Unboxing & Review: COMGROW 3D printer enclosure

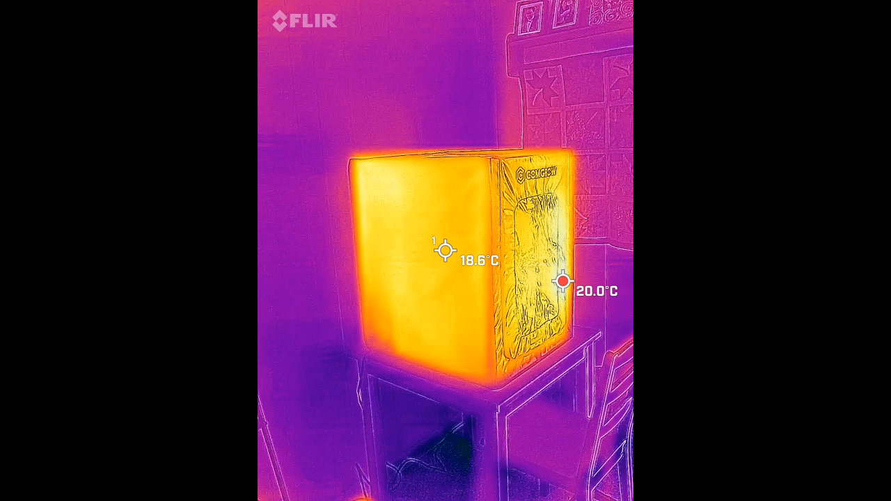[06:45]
On screen: spot 18.6°C, max 20.0°C
So here you can see the infrared view of the enclosure, and obviously it is radiating heat because the inside is warmer than ambient.
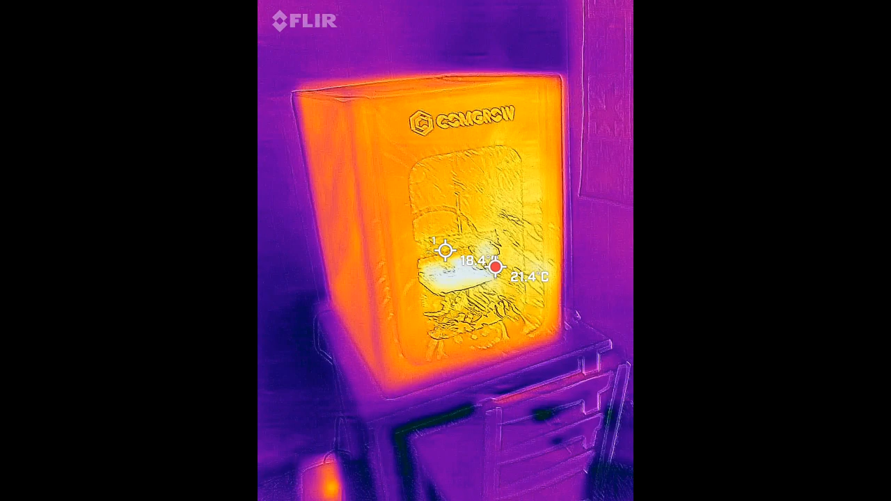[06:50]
You can see through the clear plastic
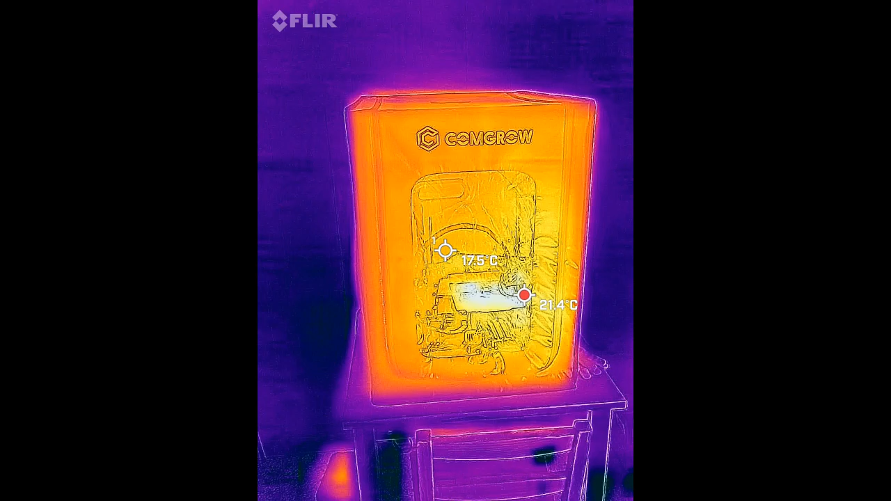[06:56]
On screen: spot 17.5°C, max 21.4°C
window here that you can see the heat from my printer.
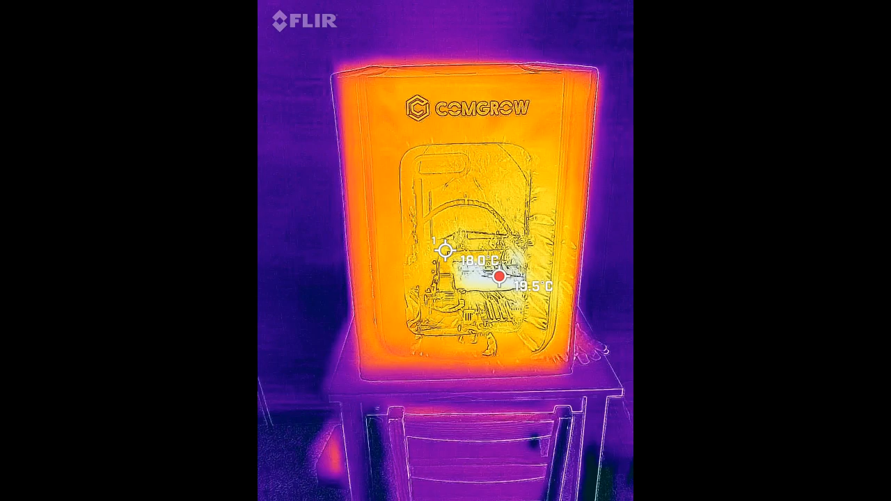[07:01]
On screen: spot 18.0°C, max 19.5°C
The printer just turned off, just stopped printing, so the bed is pretty much as hot as it is, and the enclosure is about as hot as it's going to get on this run. So you can see here the outside of the enclosure is 16 to 17 degrees centigrade. Ambient here is kind of in the 12 degree range.
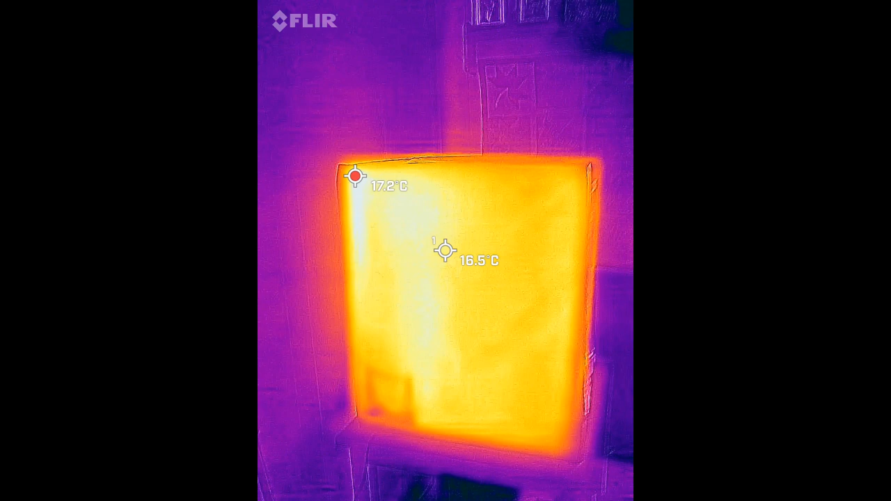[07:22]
On screen: spot 16.5°C
It looks like there might be a little more heat on this back side, I'm not sure why.
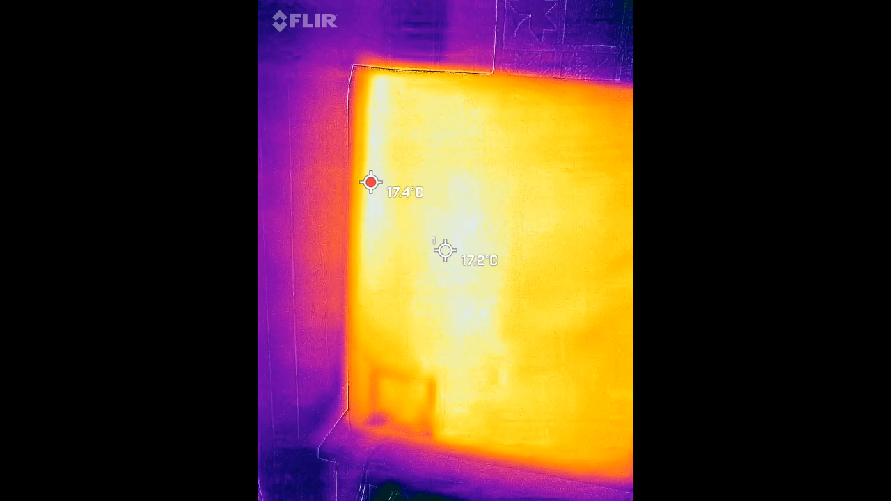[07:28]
On screen: spot 17.2°C
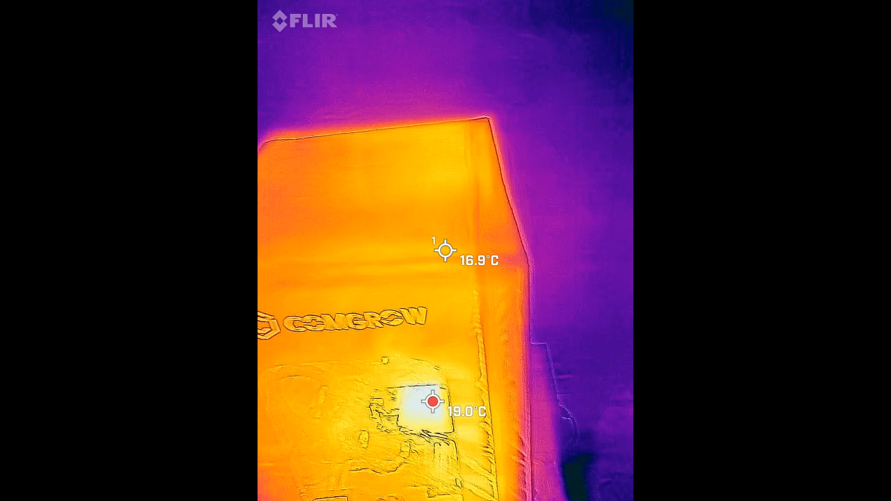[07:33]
On screen: spot 16.9°C, max 19.0°C
But it's relatively even.
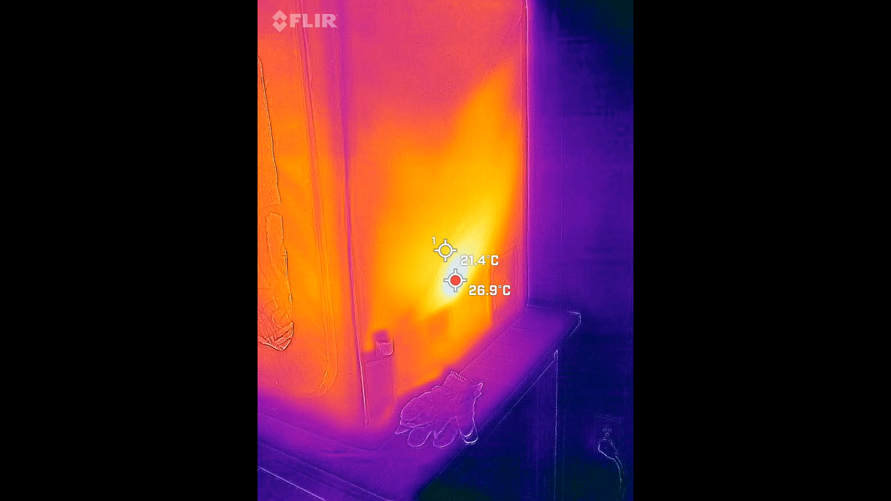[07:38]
Right here is a little warmer, which is near where the heated bed is.
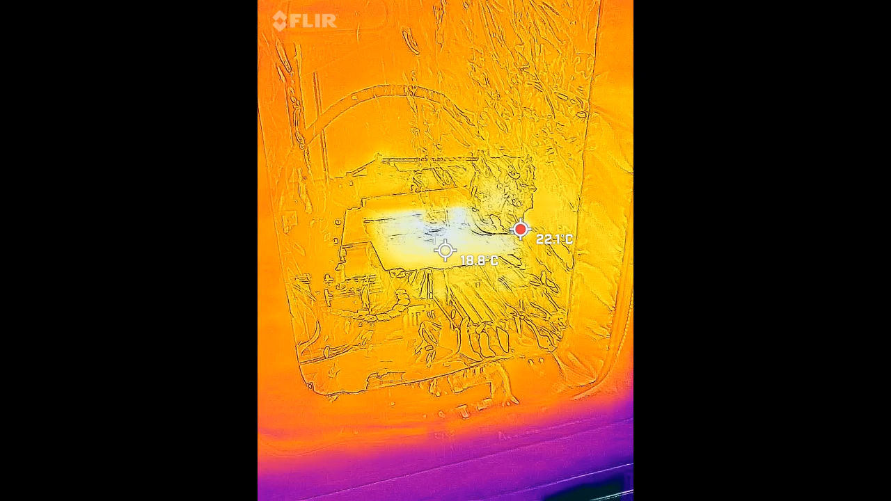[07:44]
On screen: spot 18.8°C, max 22.1°C
You can see the 21, 22 is kind of right where the extruder is as it's cooling down.
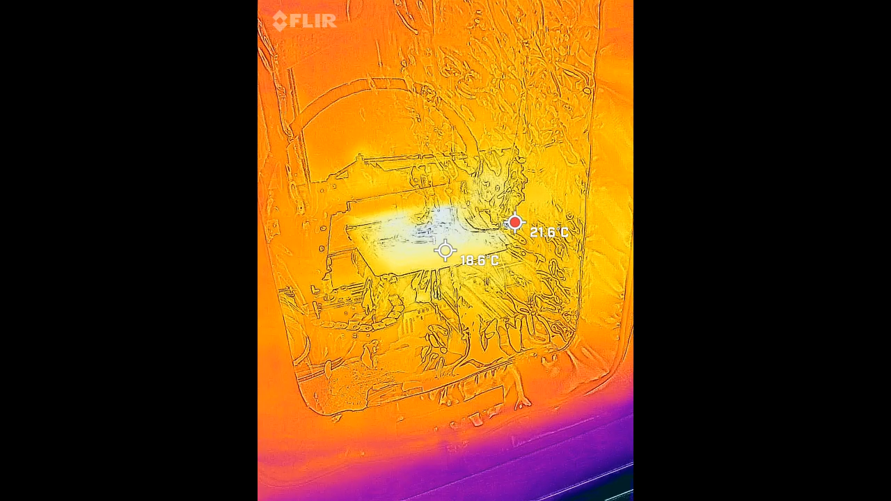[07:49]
On screen: spot 18.6°C, max 21.6°C
The 18 or so is there at the top of the heated bed.
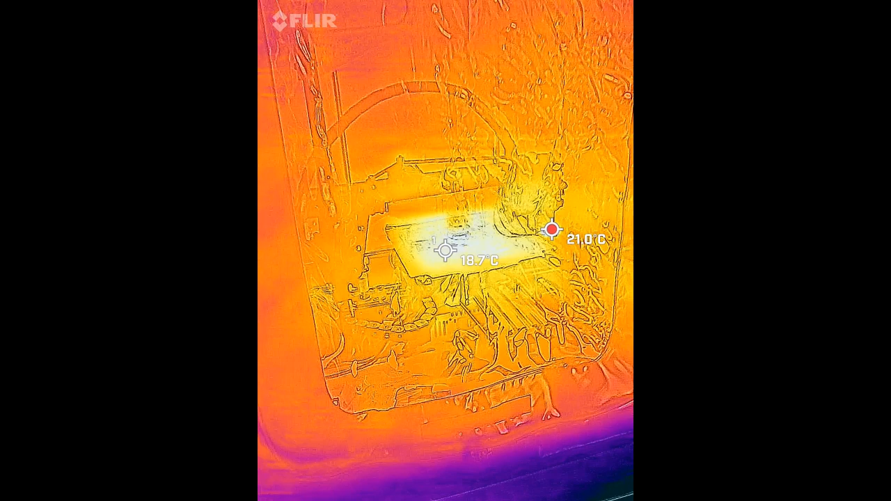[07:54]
On screen: max 21.0°C
So it's not a perfect insulator, but it is keeping heat inside.